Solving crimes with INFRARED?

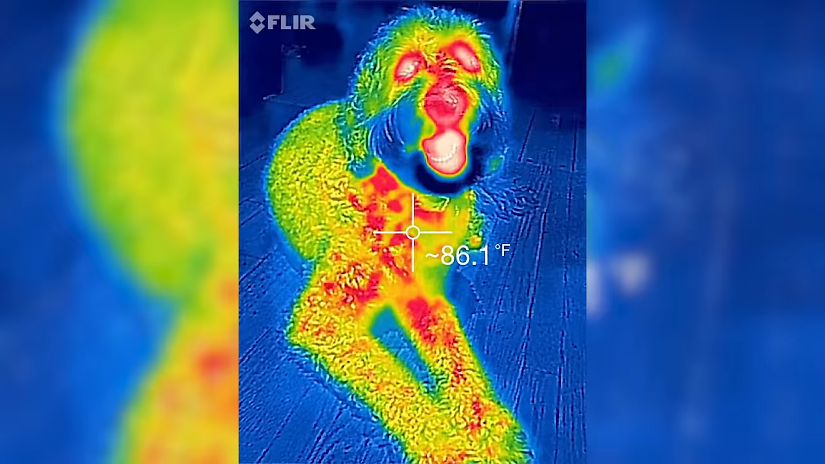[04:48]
On screen: spot 86.1°F
You've almost touched on the key here, which is that the temperature of most things you find here on Earth causes them to glow in infrared.
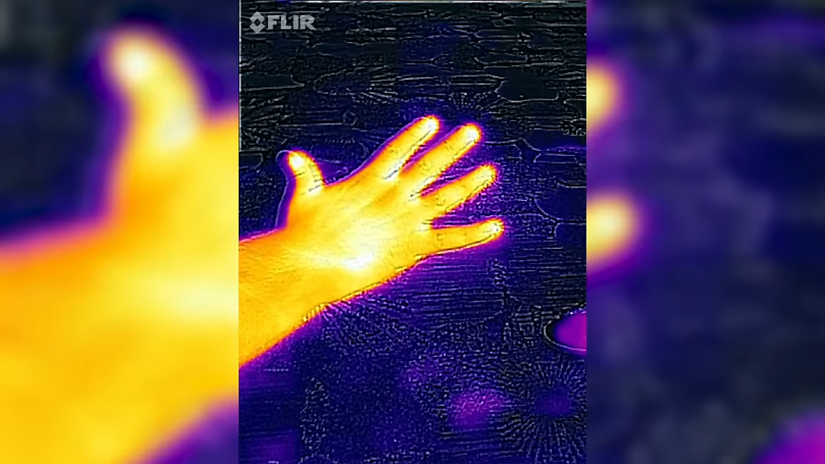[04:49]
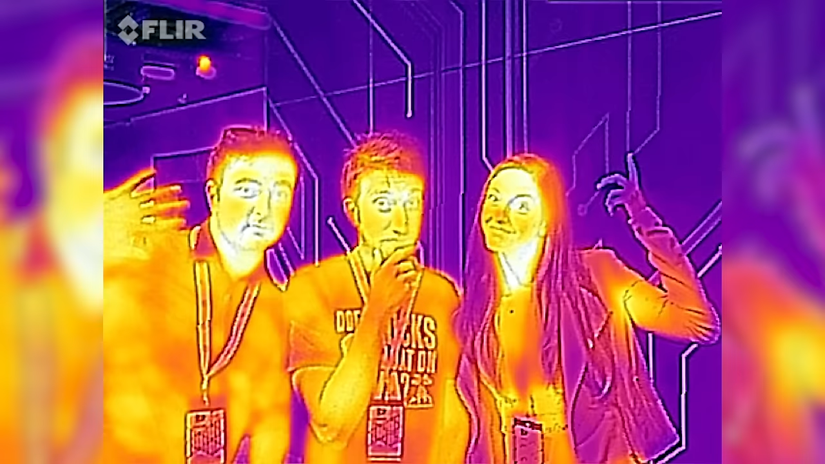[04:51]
That's why we think of infrared as the way of seeing heat because we don't get up higher than a peak in infrared wavelengths that often with Earth temperatures.
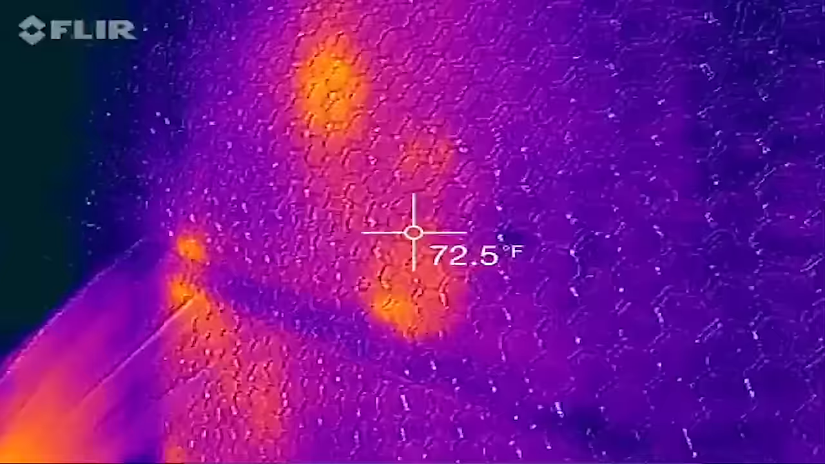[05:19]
On screen: spot 72.5°F
When you touch something colder than your hand,
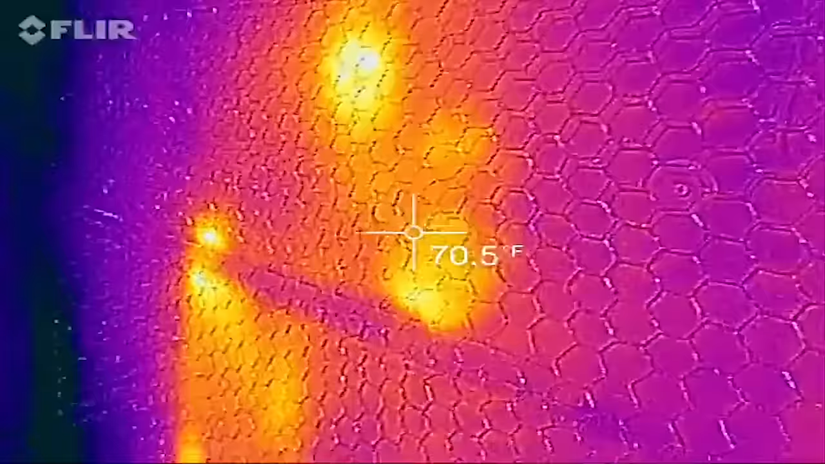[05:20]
On screen: spot 70.5°F
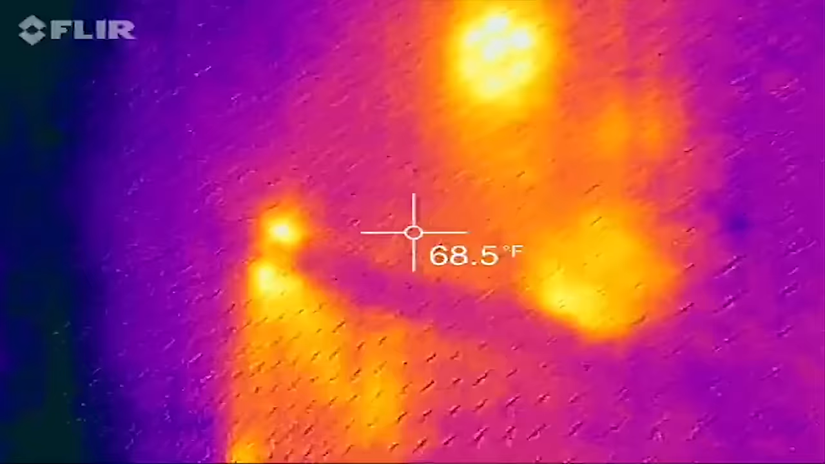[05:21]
On screen: spot 68.5°F
you transfer heat to that object,
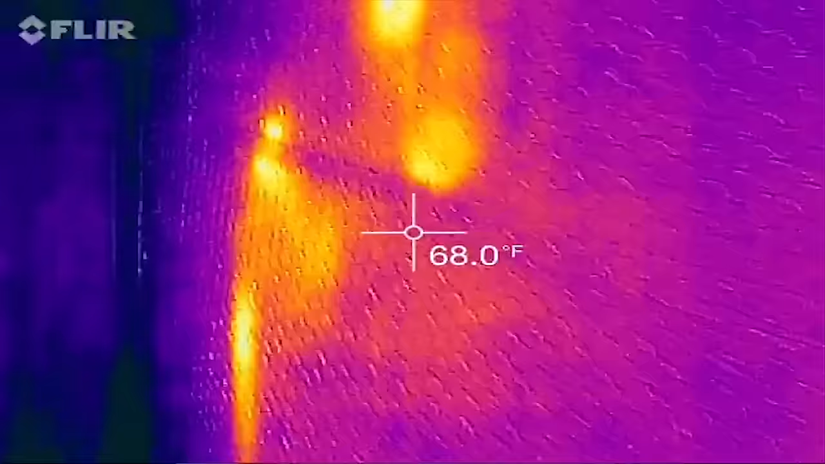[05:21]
On screen: spot 68.0°F
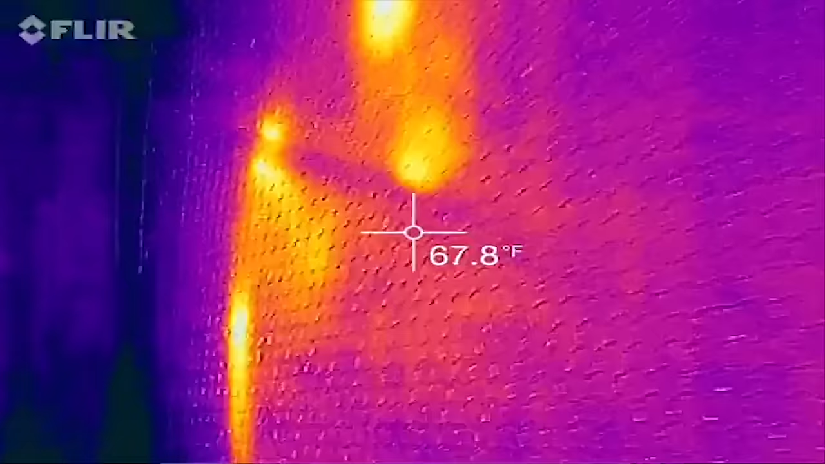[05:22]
On screen: spot 67.8°F
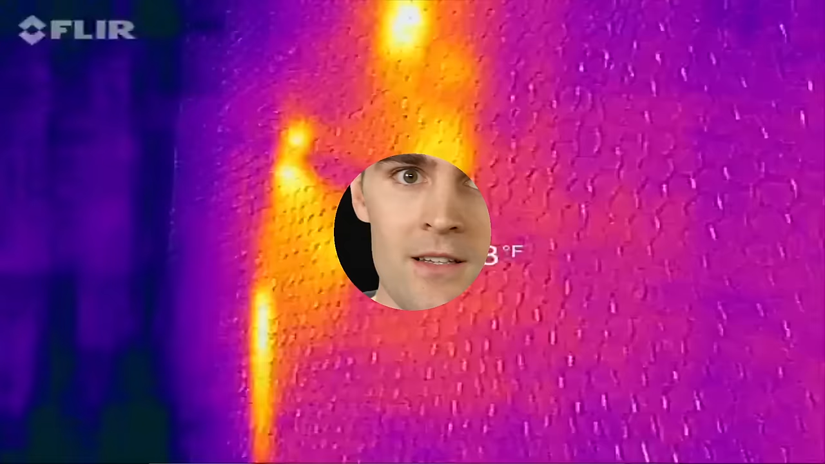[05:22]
raising its temperature a little and changing the color of the light that it gives off. Yeah, that's so crazy.
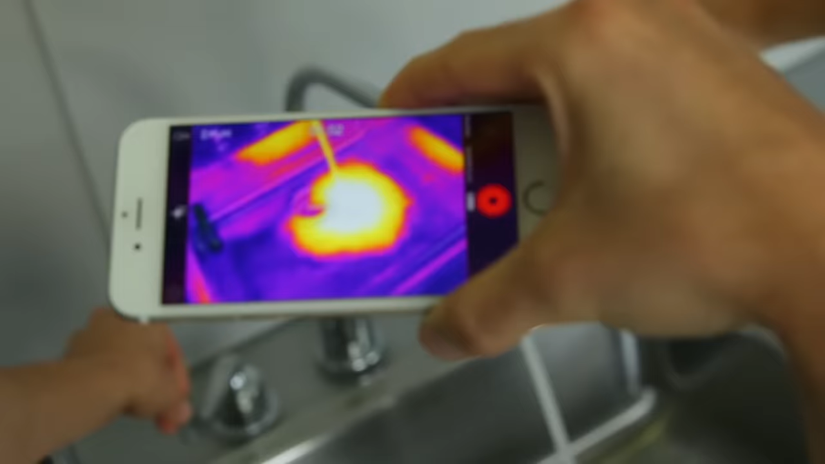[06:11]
And then when you turn on the cold.
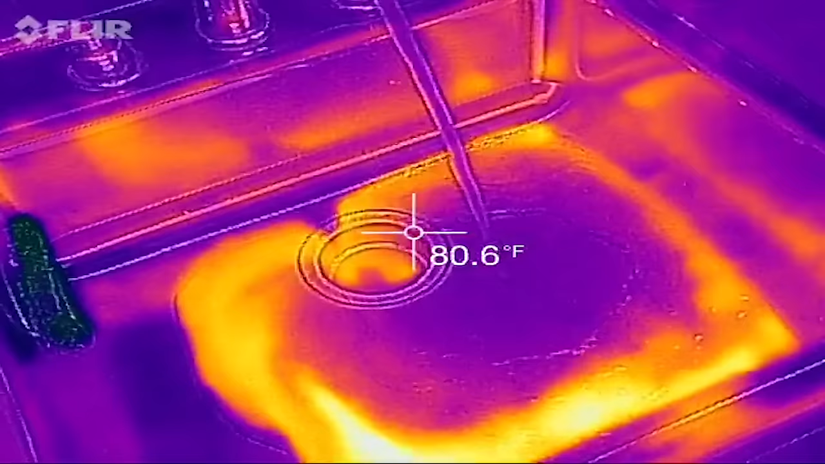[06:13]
On screen: spot 80.6°F
Yeah, that's cool. That is super cool.
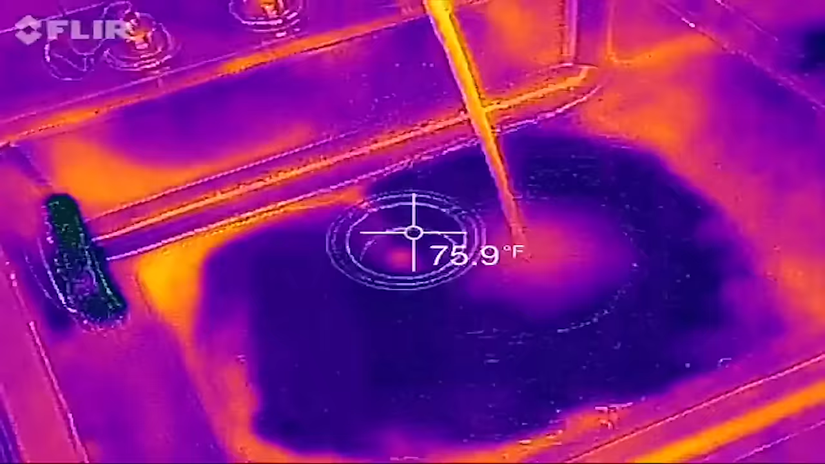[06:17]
On screen: spot 75.9°F
Whoa! It's like paint mixing. Yeah. Whoa.
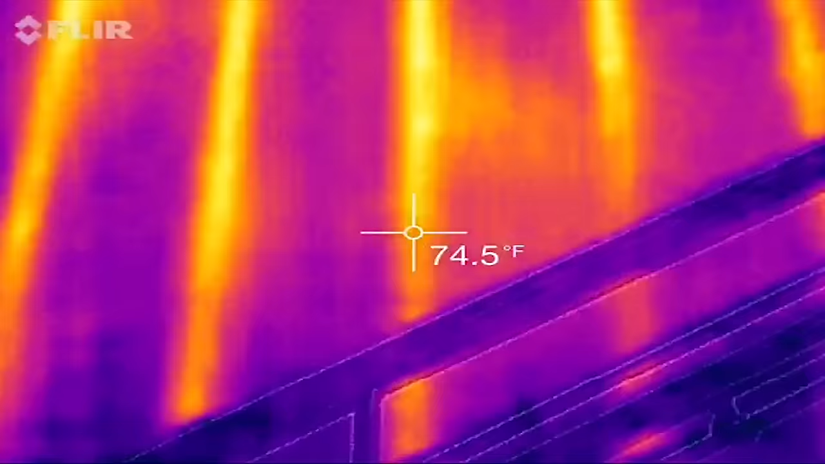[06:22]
On screen: spot 74.5°F
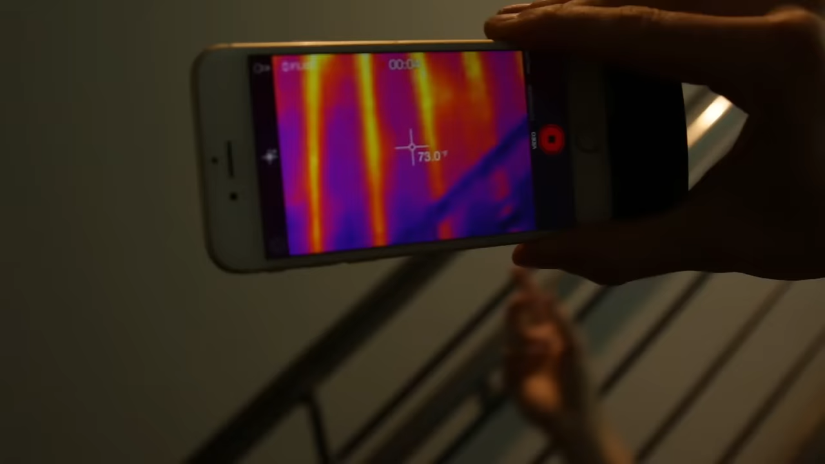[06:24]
Dude, you can see through walls. You really can. That's crazy. Yeah, you're seeing like the, what is that? The plywood?
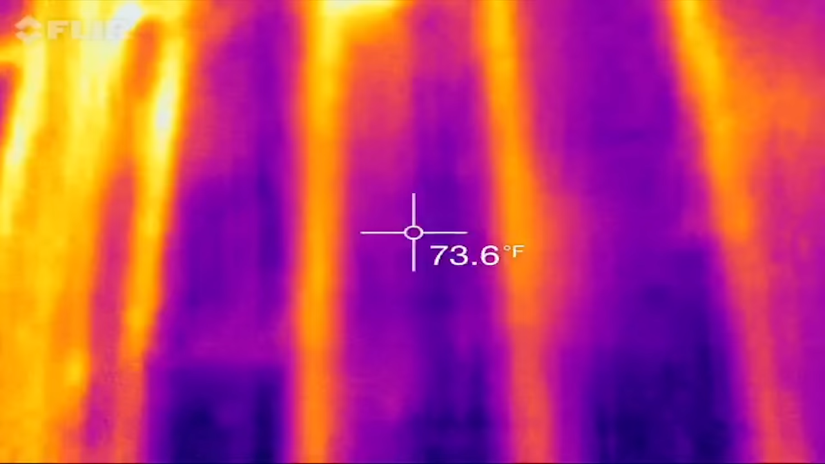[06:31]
On screen: spot 73.6°F
No, not that wood.
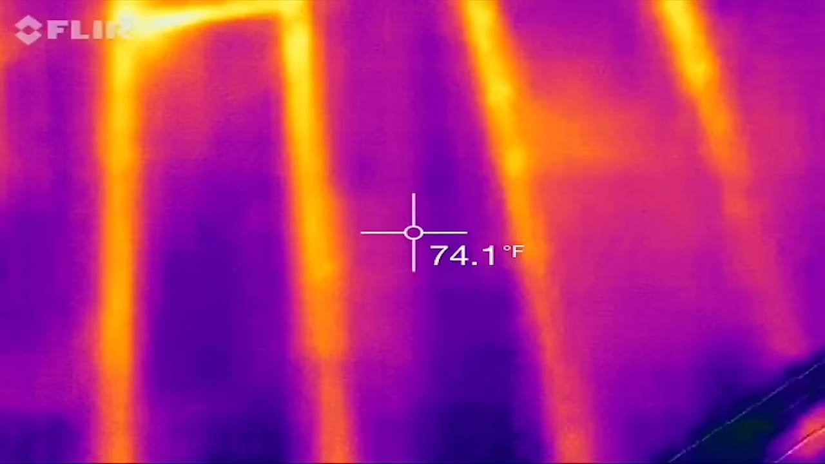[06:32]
On screen: spot 74.1°F
The 2x4s. The 2x4s structure. The structural component like of the affability in itself.